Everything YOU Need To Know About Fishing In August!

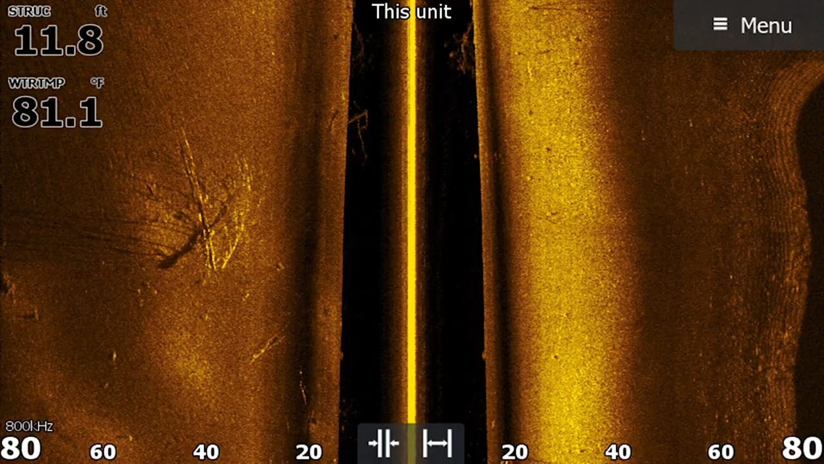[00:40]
On screen: depth 11.8 ft, water 81.1°F
brush piles brush piles are really good
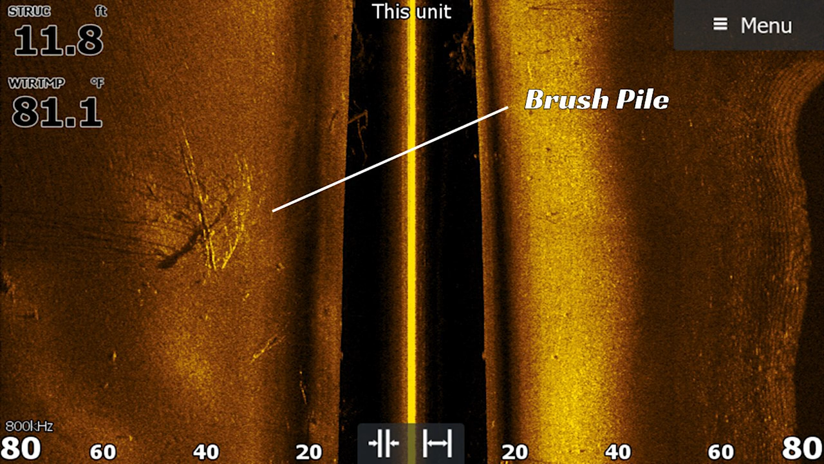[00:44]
On screen: depth 11.8 ft, water 81.1°F
this time of year in august because you know early summer you know
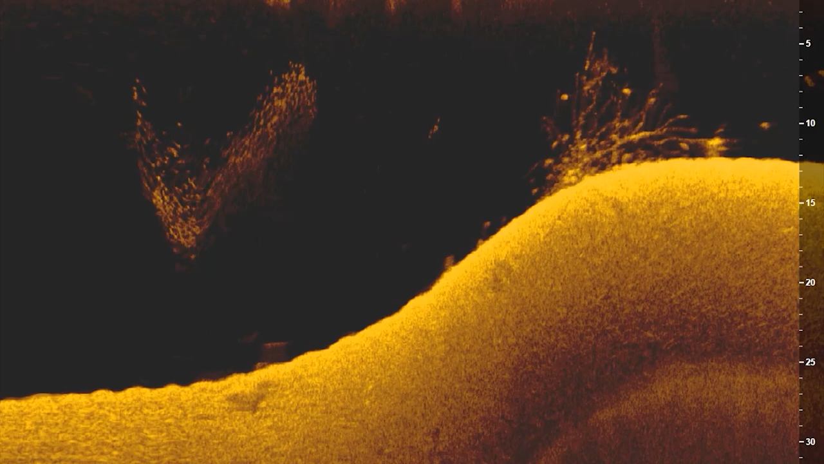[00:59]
you know uh if you're here on the tva you know the ledges uh there there's